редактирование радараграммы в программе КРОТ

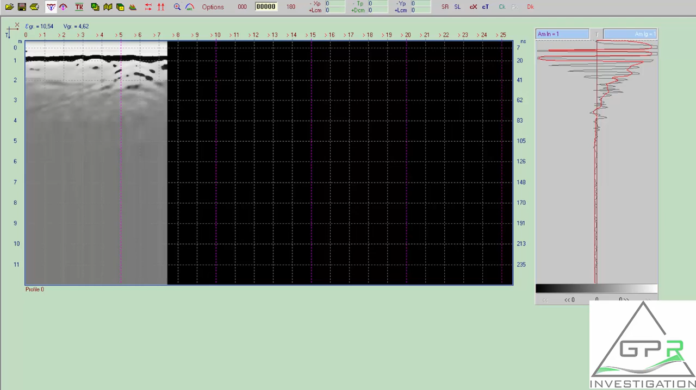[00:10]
редактирование профиля что нужно чтобы отредактировать профиль допустим мы знаем что длина предположим что длина данного профиля является 10 метров для этого нам нужно выполнить одну простую манипуляцию выставить курсор перекрести курсора на отметку 10 метров при шаге у нас 5 сантиметров при шаге 5 сантиметров
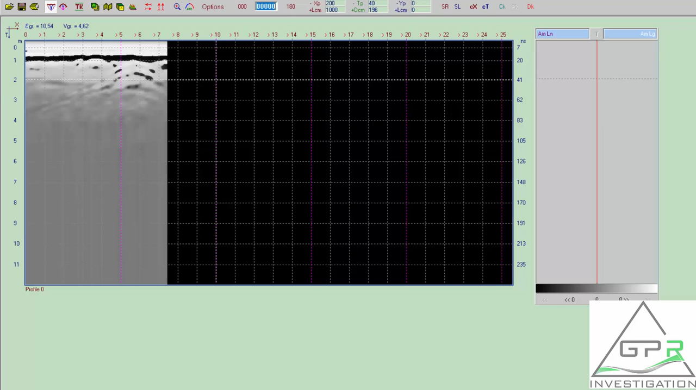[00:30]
зажать клавишу control и нажать кнопочку cx программа растягивает наш профиль до необходимой длины также можно и сократить длину профиля то есть мы знаем наш профиль был семь с половиной метров мы следуем на отметку семь с половиной вот семьсот пятьдесят сантиметров семь с половиной метров так же самое зажимаем клавишу control на
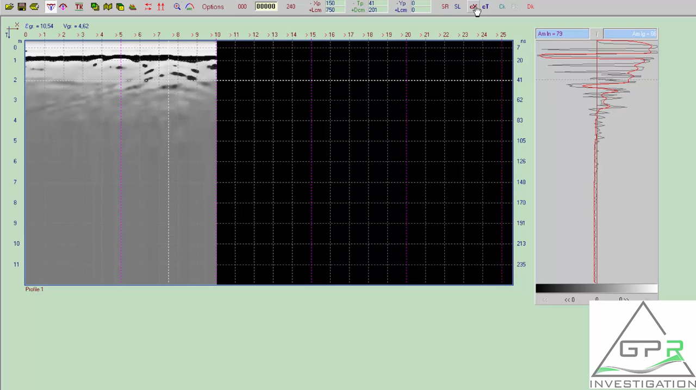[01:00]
клавиатуре и нажимаем кнопочку cx в рабочем окне наша радорограмма вернулась в исходное состояние сейчас быстрой манипуляции для того чтобы привести наш разрез видимое состояние обнаружить наши объекты в данном случае я увеличиваю сейчас время сокращу время разреза сокращу до 128 наносекунд для этого я нажимаю эту кнопку клавишу
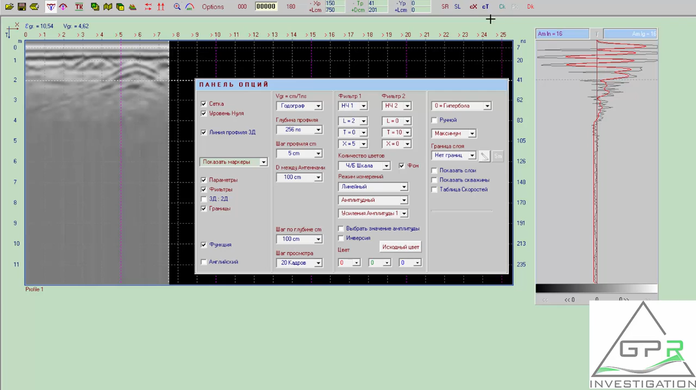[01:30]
кнопочку ct увеличить по оси y до соглашаемся и получаем видимы
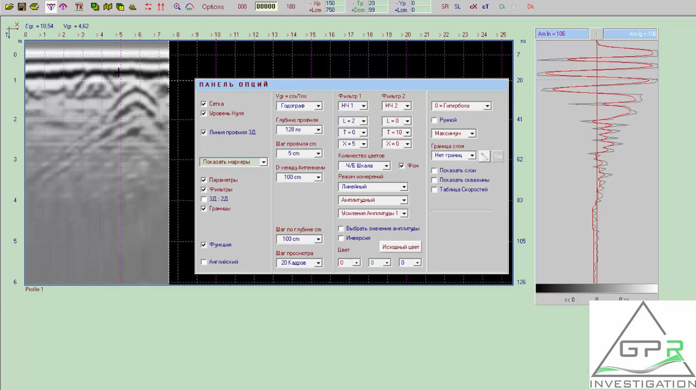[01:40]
видимые объекты на экране все спасибо за внимание